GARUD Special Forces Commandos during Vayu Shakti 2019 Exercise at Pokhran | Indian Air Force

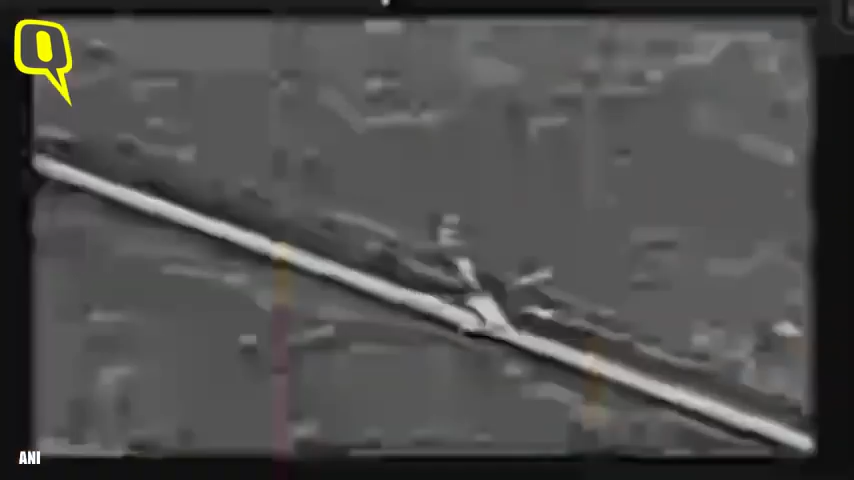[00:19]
ladies and gentlemen notice the helicopter
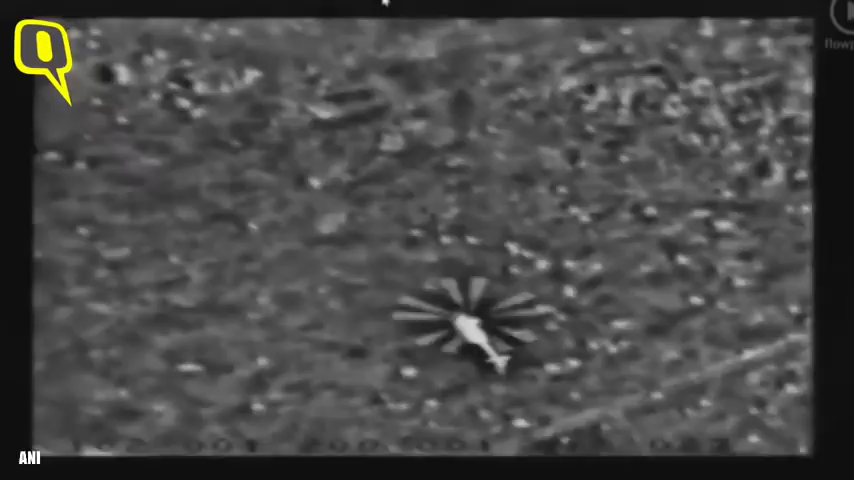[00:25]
as the pilot using his superior skills is making a deliberate approach to establish a big point power on the landing spot
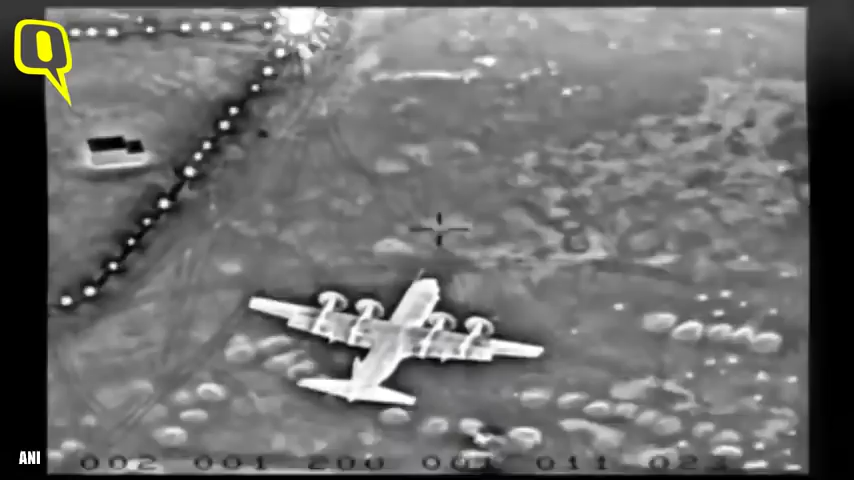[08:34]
notice how the aircraft is coming in at low levels
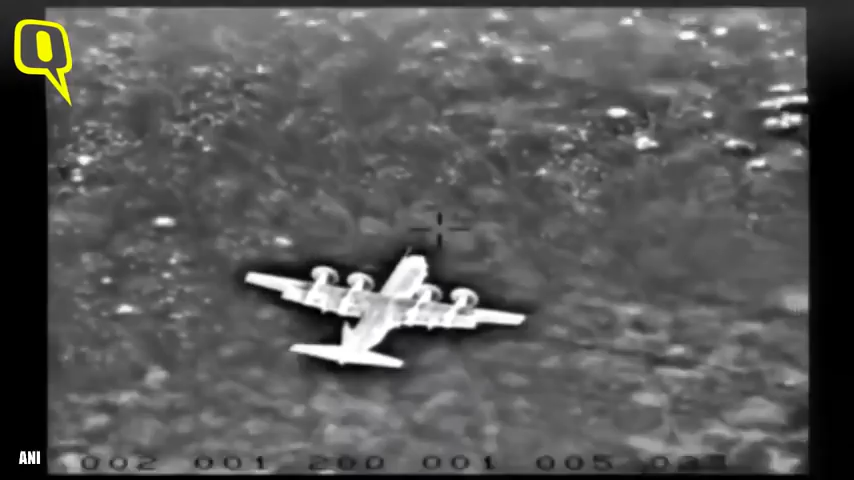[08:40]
it is aiming to touch down in the least possible time and here the aircraft touches the ground and rapidly starts to decelerate while offloading the troops the aircraft will keep its engine running for a quick departure
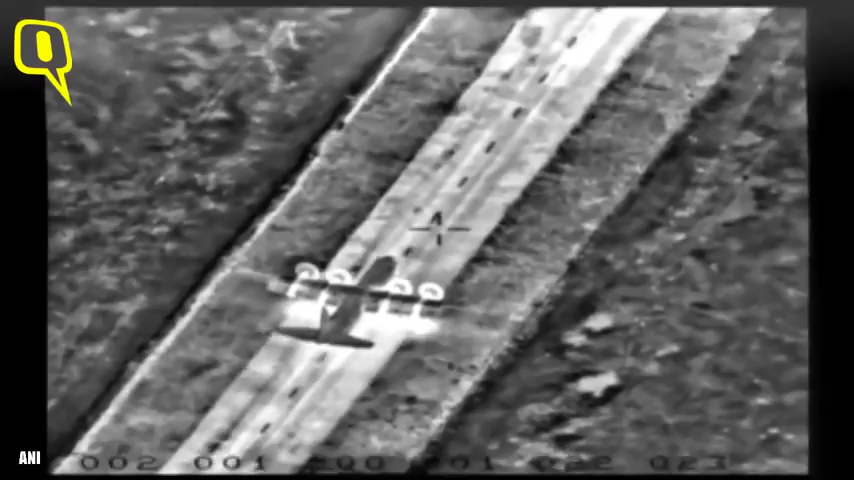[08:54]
ladies and gentlemen keep your eyes towards the rear of the aircraft